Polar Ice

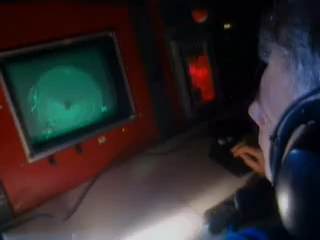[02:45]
Roger, got an unidentified target six miles off the three o'clock on the aircraft.